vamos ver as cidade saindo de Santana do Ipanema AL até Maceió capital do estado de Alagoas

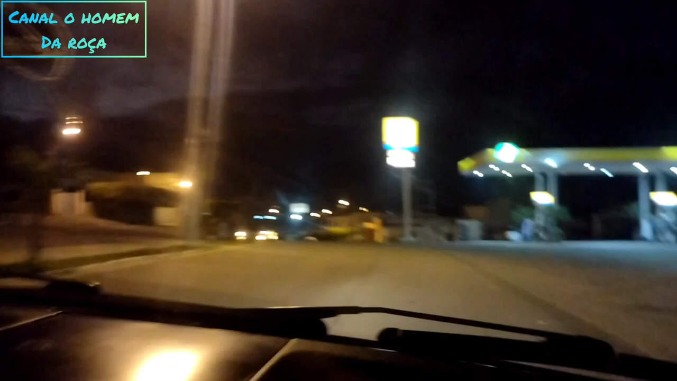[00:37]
Só isso mesmo. Não estamos perto, estamos passando no povoado Areias Brancas,
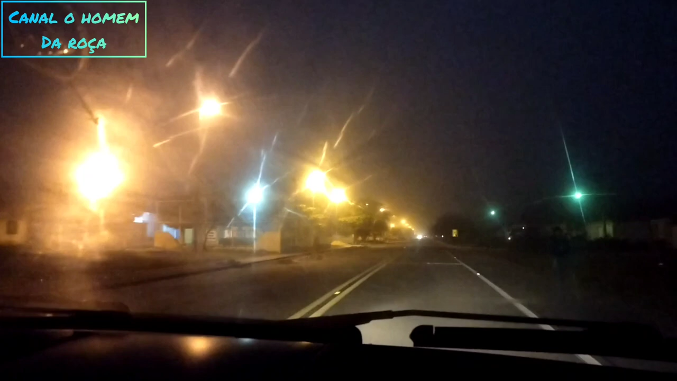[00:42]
município de Santana do Ipanema, 12km de Santana para cá. E vamos com o destino, a capital do estado, né, vou mostrar para vocês essa rota. Santana para Maceió dá 205km.
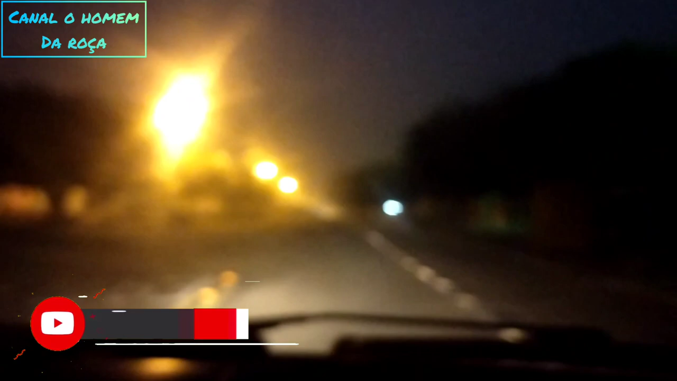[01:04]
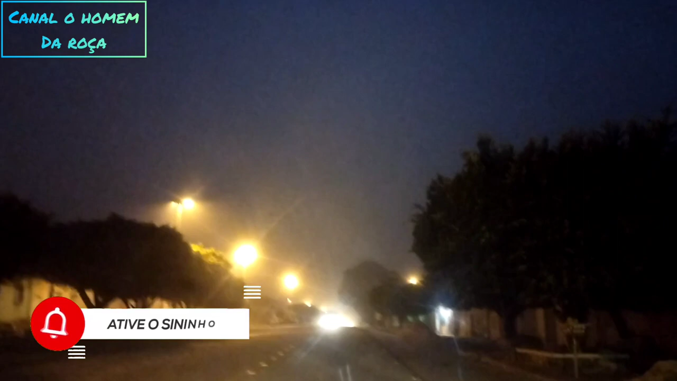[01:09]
E vamos indo nós, lá vamos nós, né.
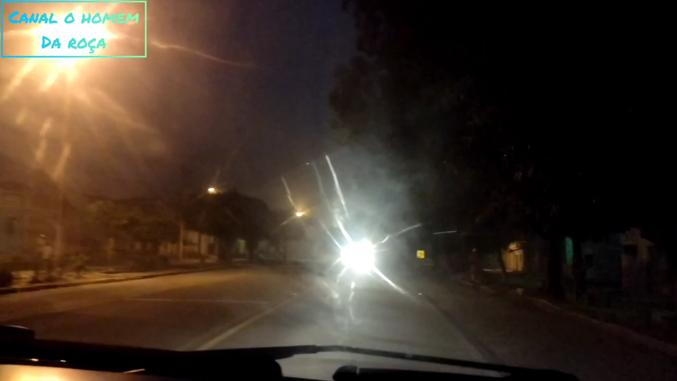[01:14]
O povoado é um pouco grande, município de Santana do Ipanema, né. Nossa, cara, não apaga só.
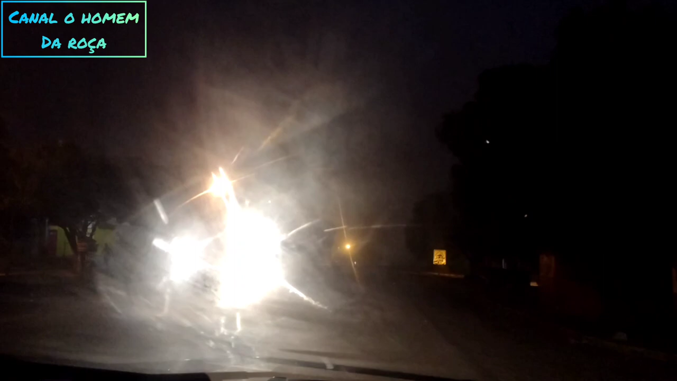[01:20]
Estamos saindo do povoado Areia Brancas com destino a 2 Riachas, próximo cidade agora, então lá vamos nós.
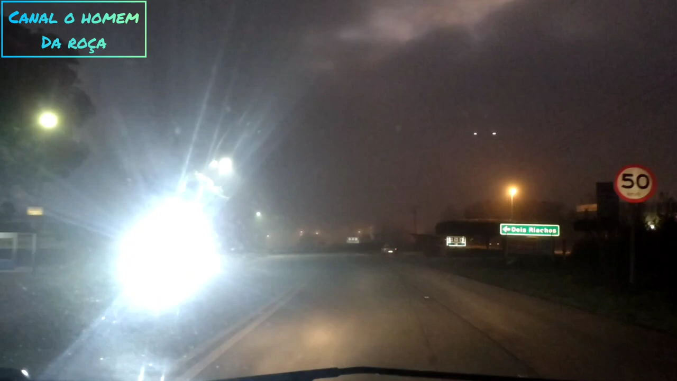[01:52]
Estamos chegando aqui em 2 Riachas. Sentida a Palmeiras do Vinho, que é a entrada, né. A gente não passa dentro, essa PES não passa dentro de 2 Riachas mesmo, passa ao lado, mas... Estamos passando na cidade de 2 Riachas agora. E a próxima cidade agora, que a gente vai passar mesmo, é Cacimbinha.